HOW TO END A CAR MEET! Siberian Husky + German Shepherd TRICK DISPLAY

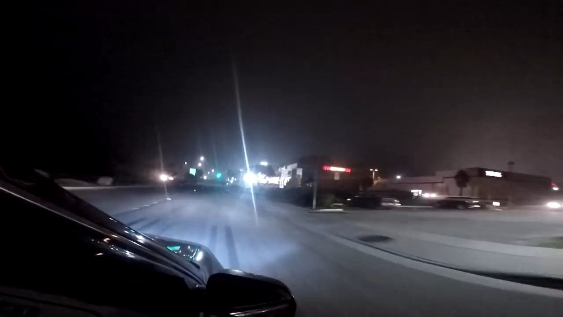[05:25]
we're going to monterey bay it's 10 30 p.m let me see i'll take care of the flashlight oh come on it's super foggy
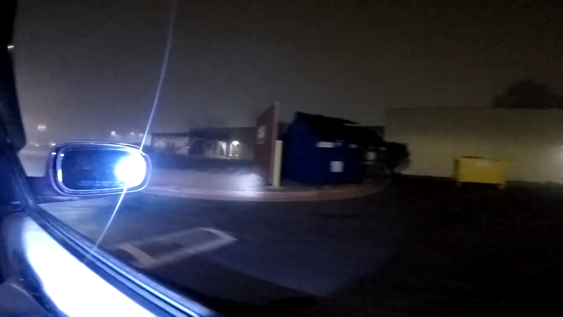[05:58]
oh there's actually a rapist on the street oh i heard
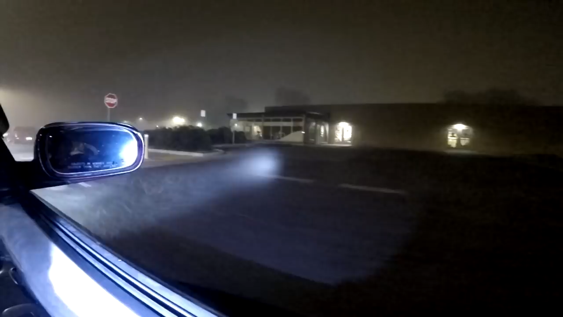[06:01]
csumb has a rapist and it's not yg it's a pretty good light huh the gopro picks it up good